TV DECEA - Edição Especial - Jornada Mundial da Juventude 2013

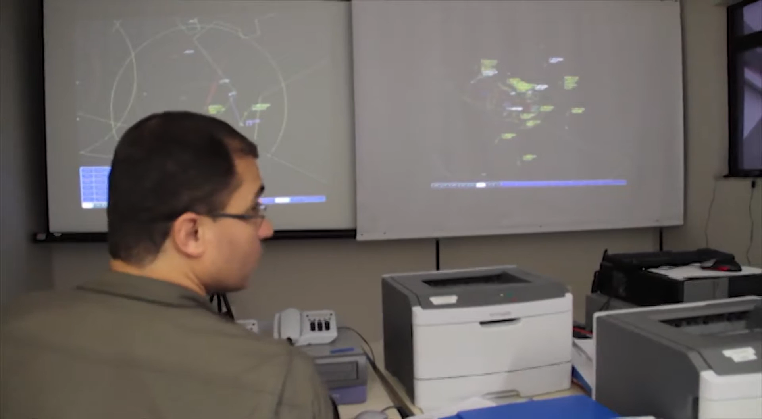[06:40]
Nos telões dispostos na sala, foi possível acompanhar os movimentos aéreos das principais regiões do país,
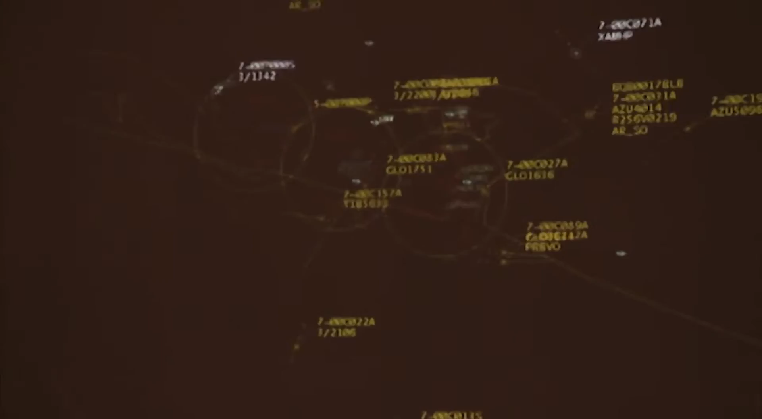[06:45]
além da situação dos voos e a ocupação dos pátios de estacionamento de aeronaves nos aeroportos.